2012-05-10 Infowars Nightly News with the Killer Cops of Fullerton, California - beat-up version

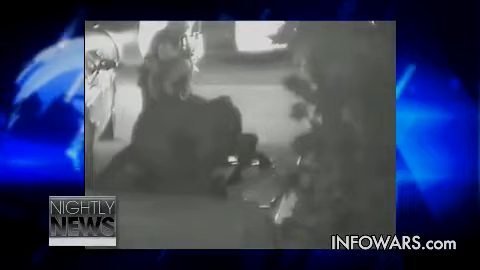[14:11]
And they killed this guy. And then after they've pretty much killed him, you know, he died later at the hospital. When he's laying there, there's blood pouring out in all directions.